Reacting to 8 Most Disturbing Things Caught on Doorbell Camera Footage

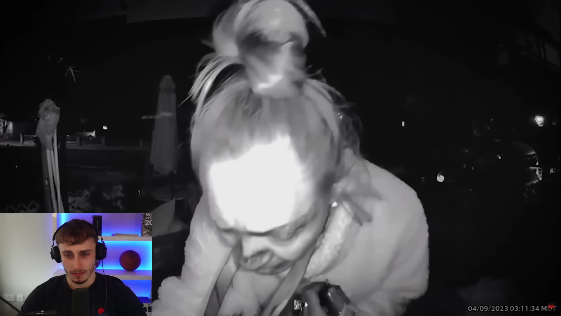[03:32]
it wasn't until he woke up and saw a notification on his phone that he found out about it
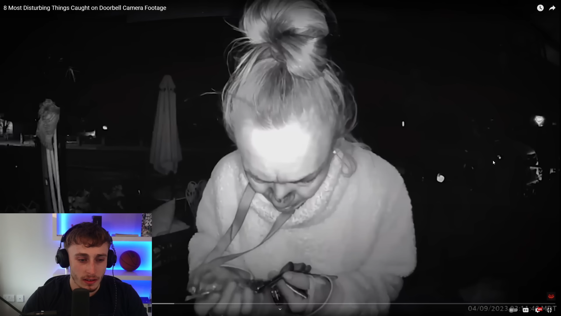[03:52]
horrified oh it's a gun this is what he saw a woman is
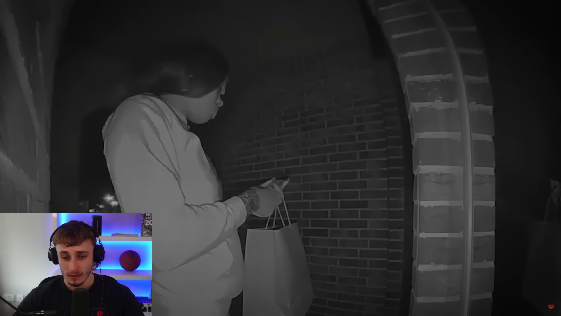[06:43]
this homeowner in texas got a knock at their door for a door dash delivery around 1 20 in the morning only the homeowner had an order door dash bro this kind of thing happened to me maybe a year probably over a year and a half ago now
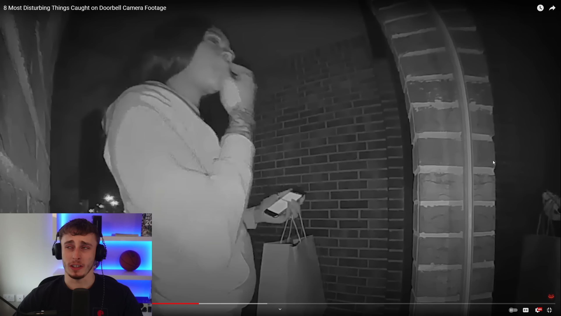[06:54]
it's like 4 in the morning we get a random call and i'll because we still have a sort of like how our apartment works you've got like a little screen where you can see when they call and i was like i've not ordered anything i just woken up four o'clock in the morning and i was so confused and then i got an email from my what's it called my landlord saying about how there was someone
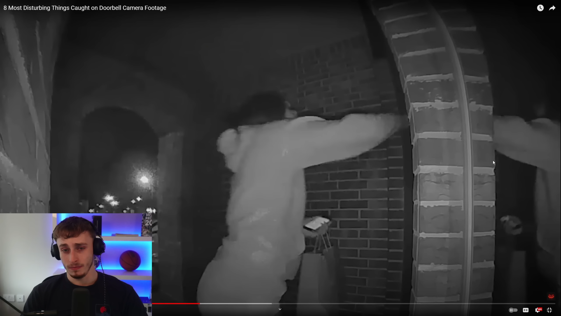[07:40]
it was only her and her nephew in the home at the time she remembers waking up to a metal clinking sound but didn't think much of it until she noticed damage to the outside of her house the next morning
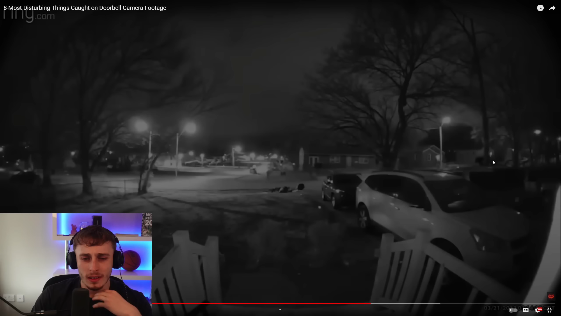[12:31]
The doorbell footage shows a man appearing on the left side of the screen and climbing on the guardrail. He was trying to stay out of frame as he attempted to take the ring camera off of the home.